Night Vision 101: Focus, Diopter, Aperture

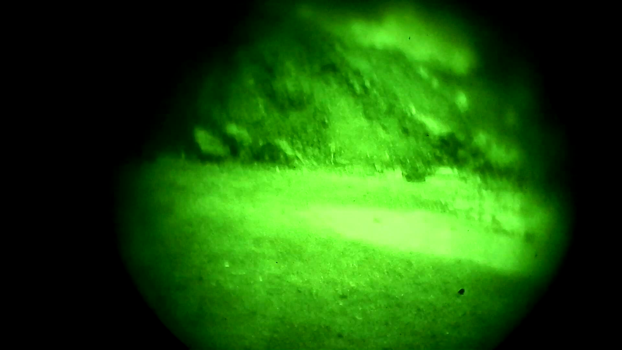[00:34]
The reason you need to adjust the focus so much on a night vision device is because they have an extremely limited depth of field.
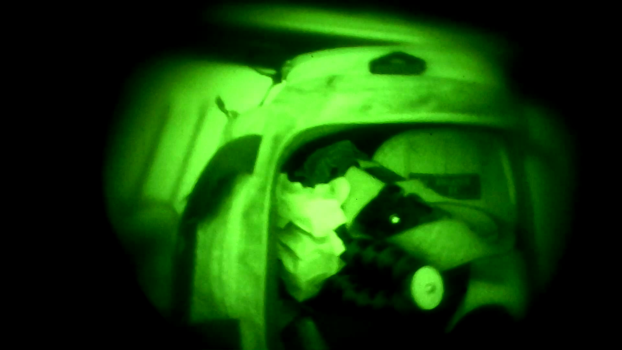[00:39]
And the reason that they have such a limited depth of field is due to the aperture.
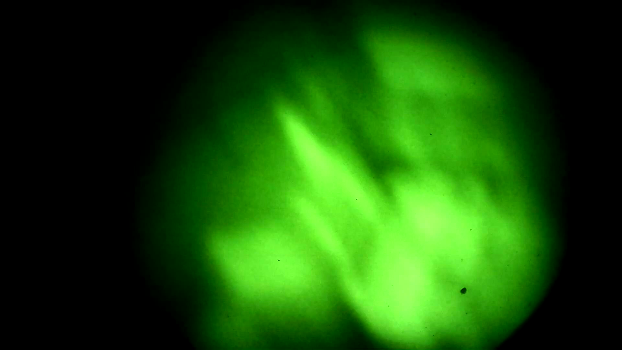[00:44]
Aperture is a property of camera lenses, but it also applies to the lenses on night vision devices as well.
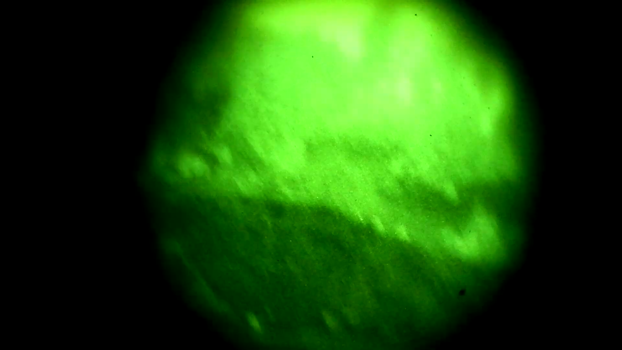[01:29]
but has an extremely narrow depth of field.
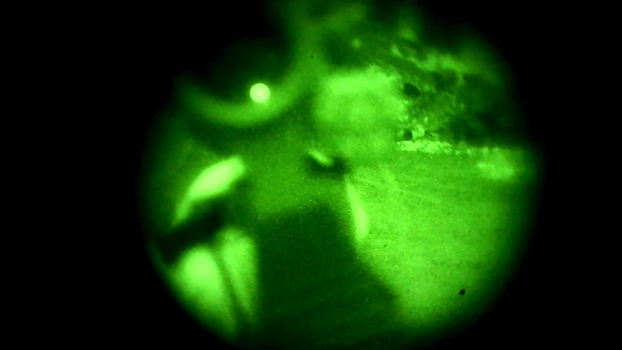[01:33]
You don't necessarily have to know the physics behind why a larger aperture results in a much narrower depth of field.
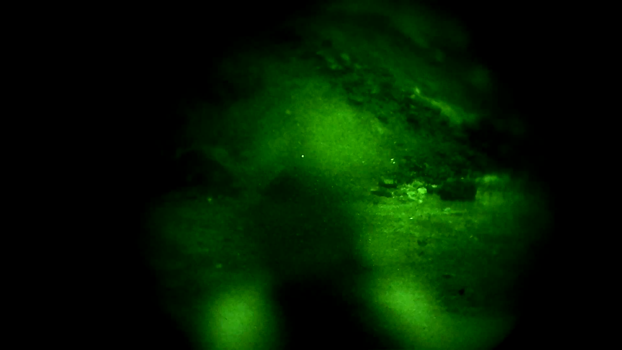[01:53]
it means that you have to be adjusting your focus a lot if you're going to be looking at something up close, like if you're doing administrative tasks in the dark, or you're trying to look at rough terrain in front of you for navigation purposes.
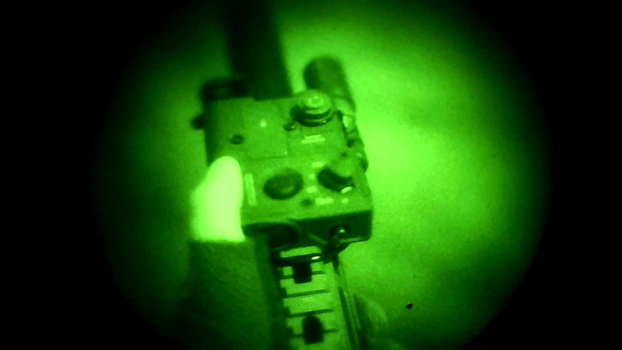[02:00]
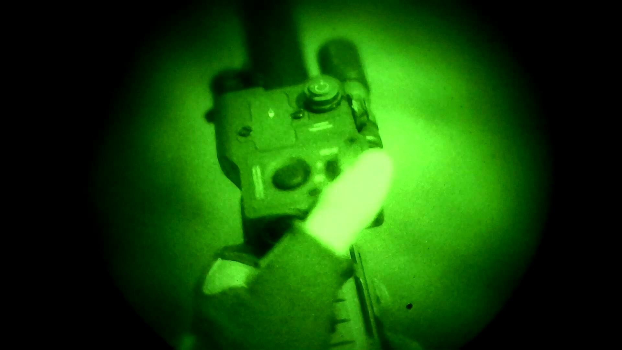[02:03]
This is also where the lens cap, or the daytime filter, comes into play.
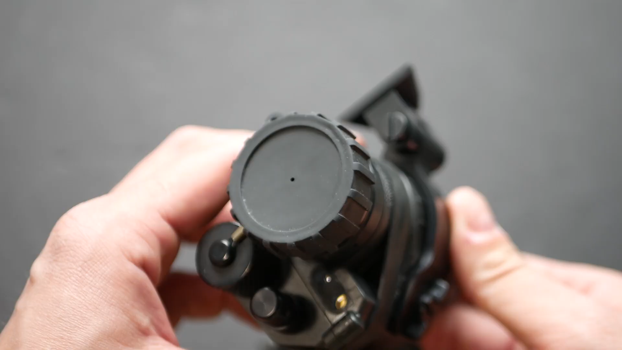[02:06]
The lens cap on a night vision device isn't actually solid. It has a very tiny pinhole in the center of it. That tiny pinhole reduces the light coming into the device, and that gives you two benefits. One, it protects the device from excessive light levels which could damage the intensifier tube.
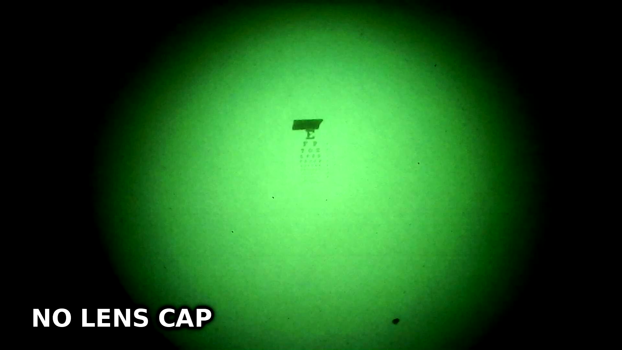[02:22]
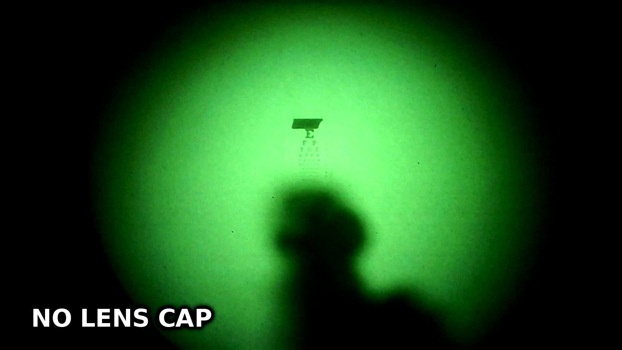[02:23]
And two, while that cap is on, it greatly increases your depth of field.
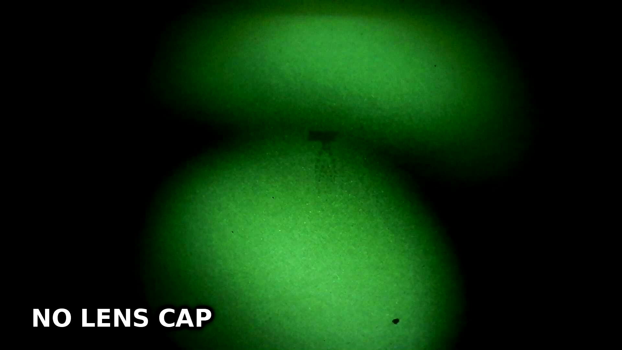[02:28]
The really limited depth of field on a night vision device is why you cannot shoot with iron sights.
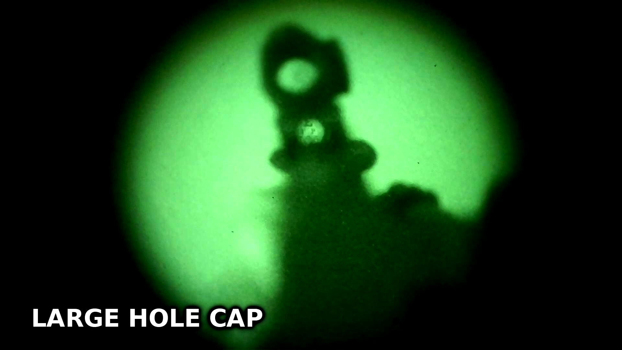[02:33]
If you adjust your focus so that you can see your target, the sights are going to be so blurry that you probably won't even be able to tell they're there.
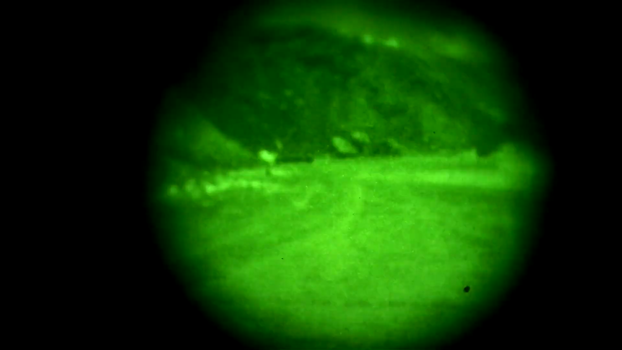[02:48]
The daytime filter significantly reduces the aperture size, gives you a much wider depth of field.
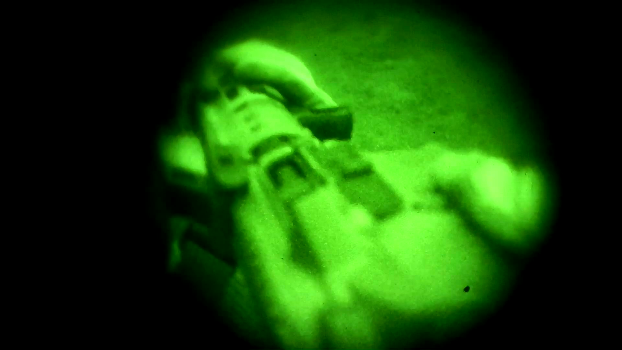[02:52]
If you're actually using the device in the dark, it'll probably reduce the incoming light to the point where the device is no longer all that effective. However, what you can do is punch a much larger hole in the lens cap,
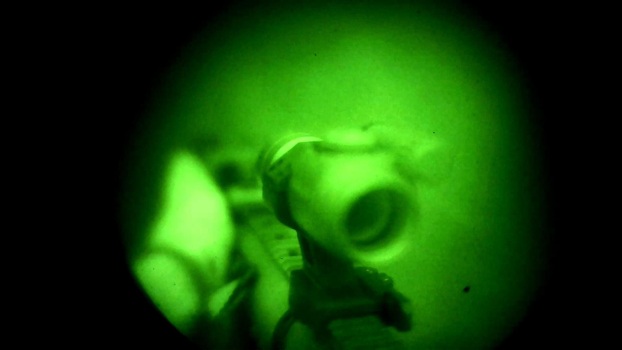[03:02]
which will give you some of the benefit of the decreased aperture and some of the benefit of the reduced incoming light.
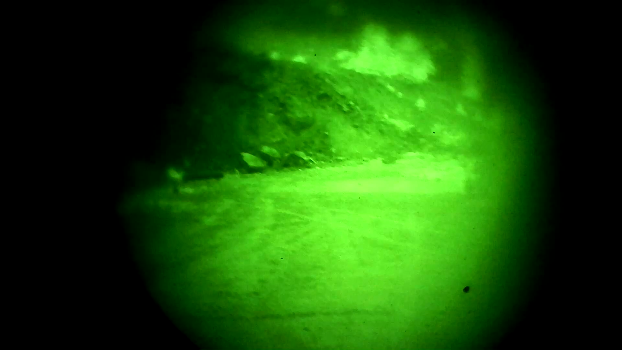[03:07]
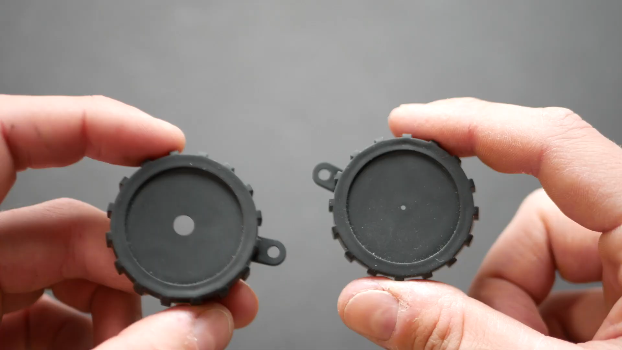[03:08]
I have two different lens caps for my PVS-14, one with a standard pinhole and one with a much larger hole.
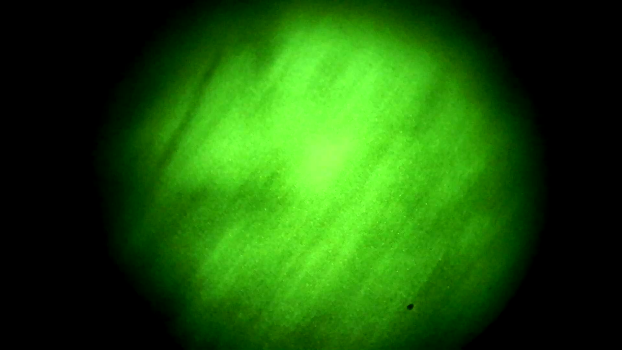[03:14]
I keep the one with a larger hole on the device, even when I'm storing it, transporting it, or using it. I'm just careful to make sure the device is off when I'm moving it around or when I'm entering a highlight area.